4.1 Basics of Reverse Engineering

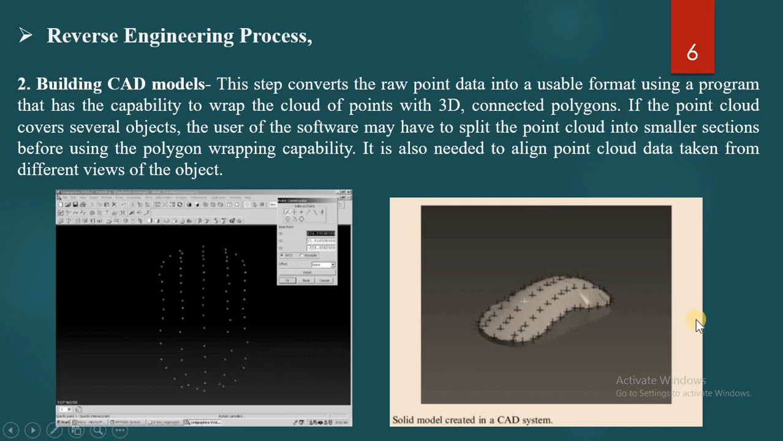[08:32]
I already told you that sometimes the misalignment of this point may create the problem. So we have to align this point in a proper sequence to design the proper object. Here you can observe solid model created in a CAD system by using this data cloud points. Thank you.